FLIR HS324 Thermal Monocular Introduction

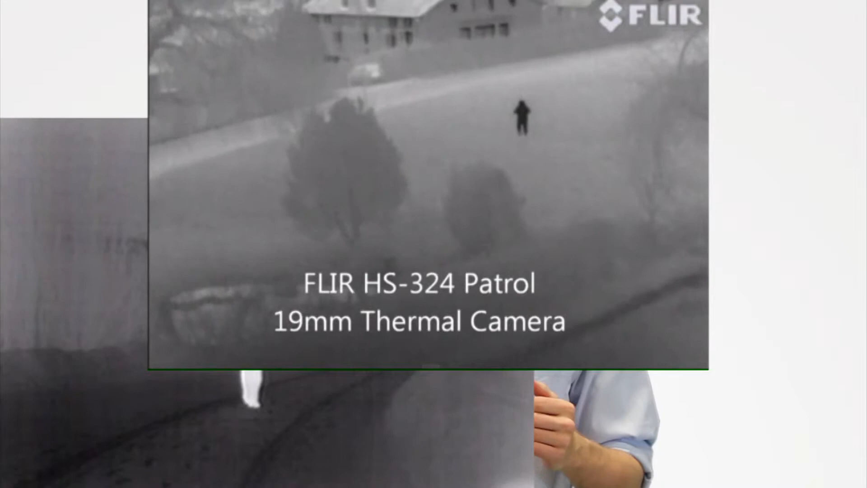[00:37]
30 Hertz refresh rate might not make a ton of difference if you're watching something down range but if you're moving with the camera it would be a much clearer image.
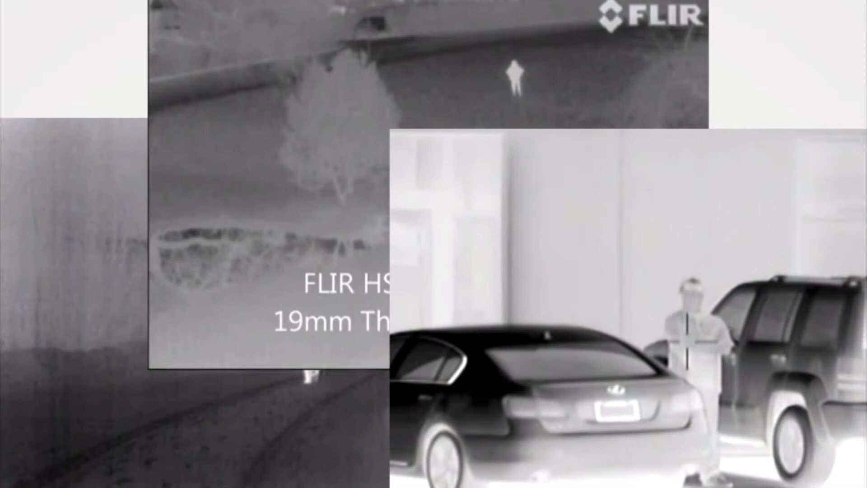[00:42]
This is the patrol model there's also a command version that will record photos and videos onto an SD card.
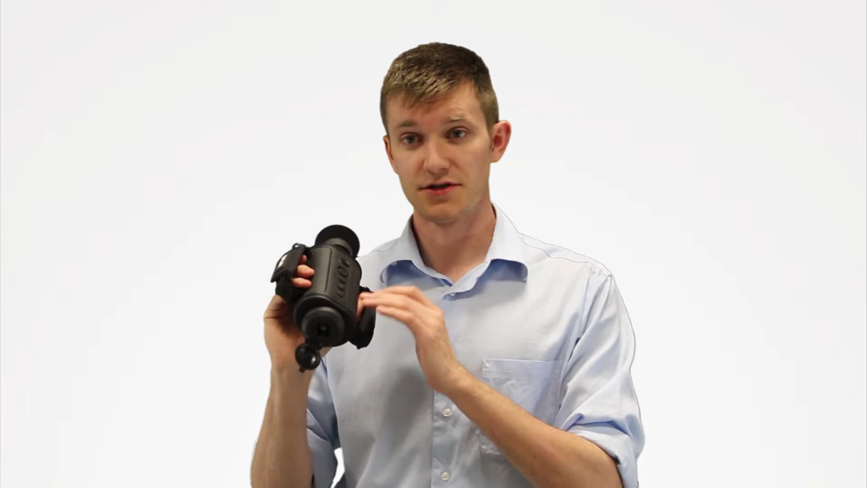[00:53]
This has a two times digital magnification and then three polarities white hot black hot and then Instalert which is a red highlight.
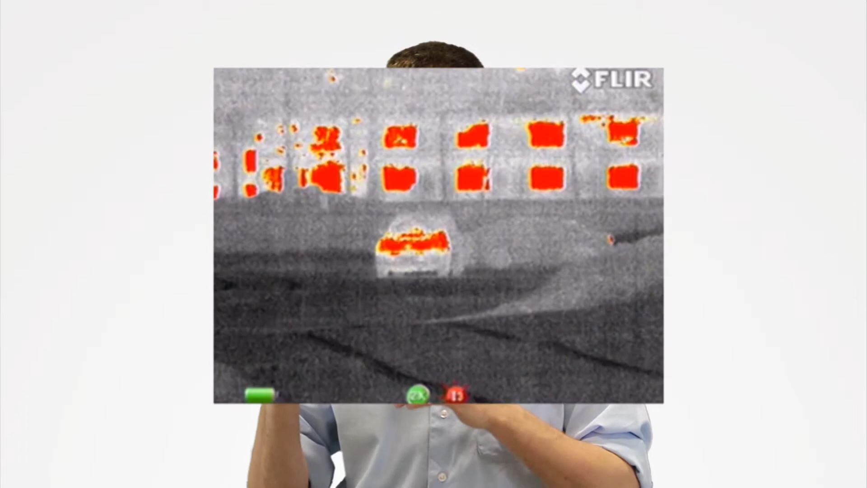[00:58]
The unit itself is auto focusing but you've got a diopter on the side to adjust for your eyes.